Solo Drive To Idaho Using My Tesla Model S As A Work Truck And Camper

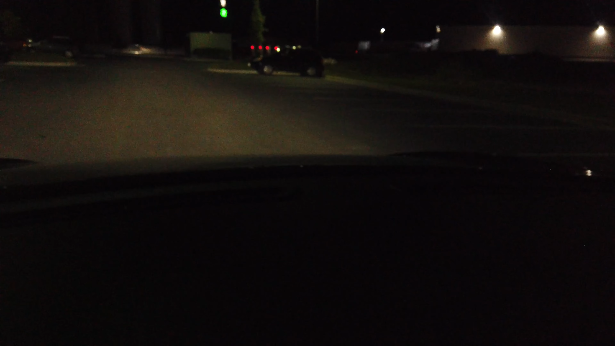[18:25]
I'm pulling into the Tremont supercharger. As you can see, those are the stalls right there. And I'm arriving at 9% battery.